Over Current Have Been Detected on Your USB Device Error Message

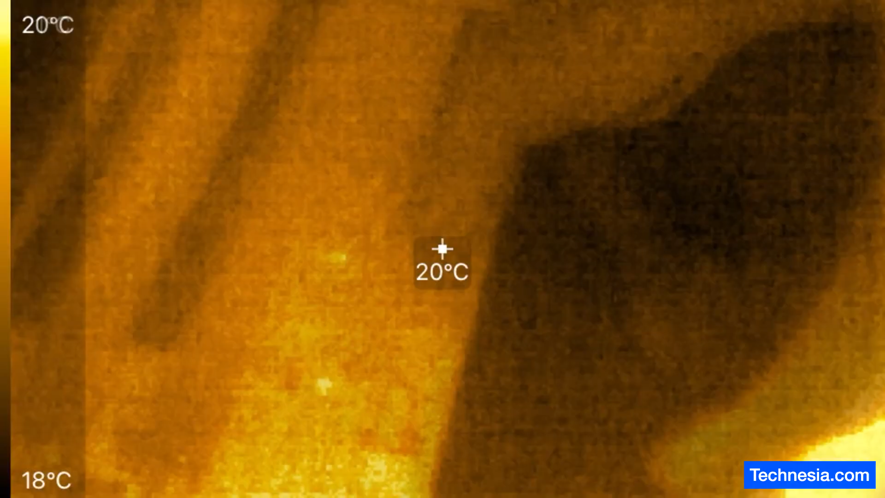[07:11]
On screen: spot 20°C, scale top 20°C, scale bottom 18°C
Oops. Do you see what I see?
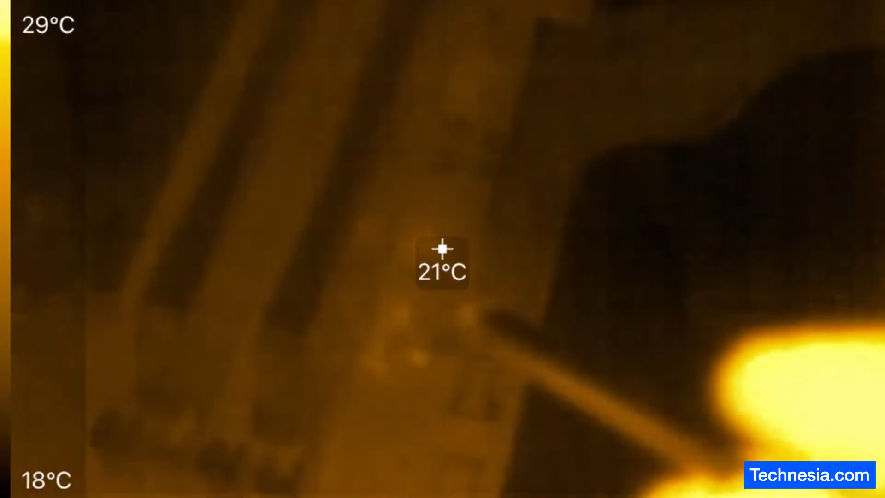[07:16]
On screen: spot 21°C, scale top 29°C, scale bottom 18°C
Right there. It is getting hot around there.
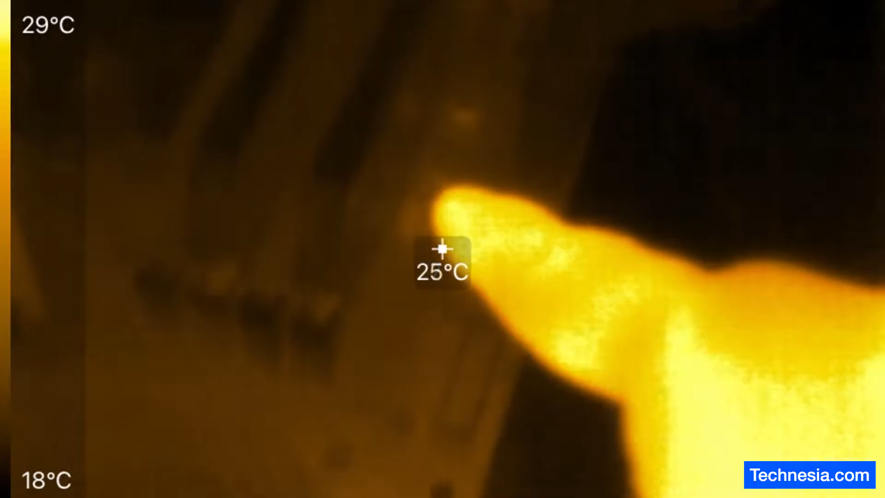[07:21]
On screen: spot 25°C, scale top 29°C, scale bottom 18°C
Around here. This is the part that's overheating. Alright. The motherboard is turned off.
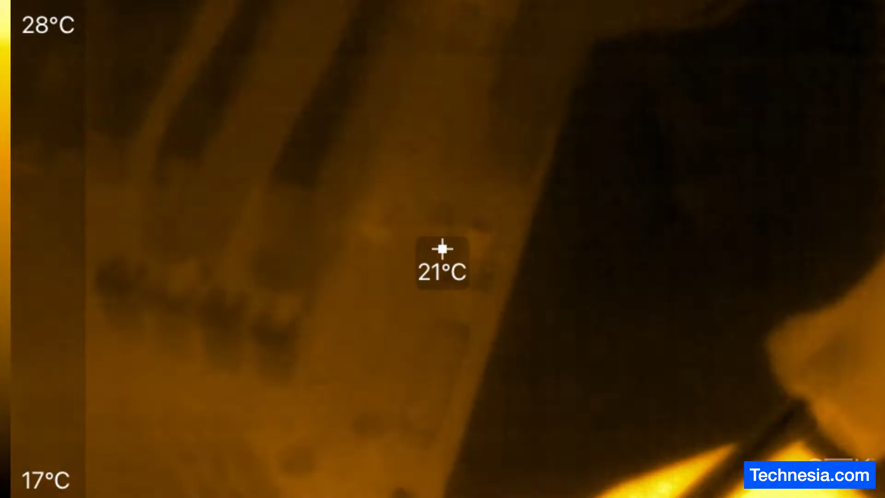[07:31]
On screen: spot 21°C, scale top 28°C, scale bottom 17°C
Let me turn on the motherboard one more time and see if we have any temperature changes.
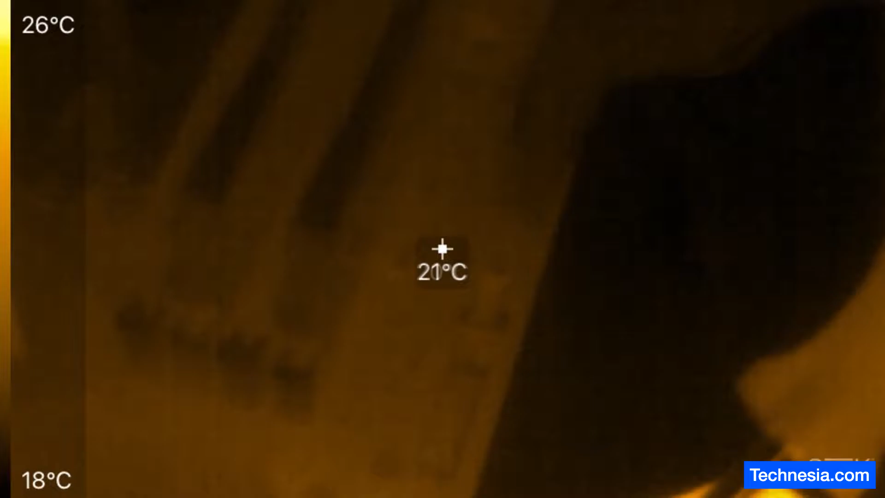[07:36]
On screen: spot 21°C, scale top 26°C, scale bottom 18°C
See that? The component.
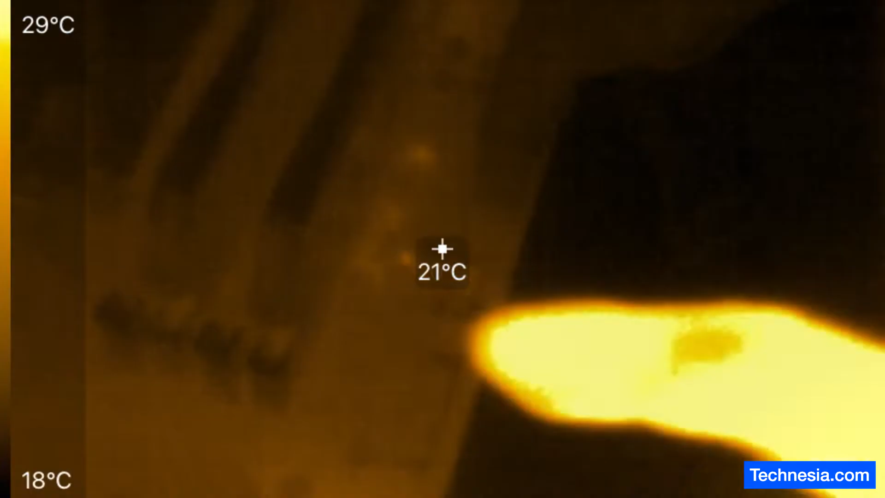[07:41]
On screen: spot 21°C, scale top 29°C, scale bottom 18°C
The component around here it's lighting up. So something around here.
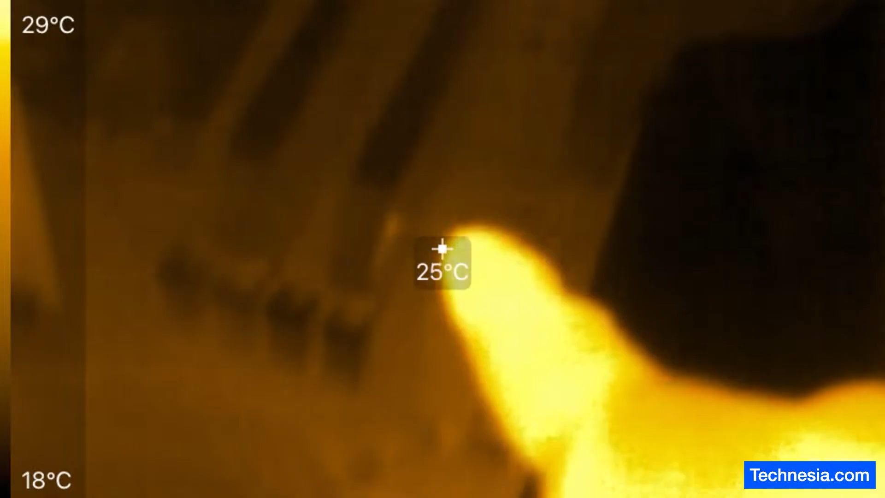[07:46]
On screen: spot 25°C, scale top 29°C, scale bottom 18°C
Let's see what's there. Right here.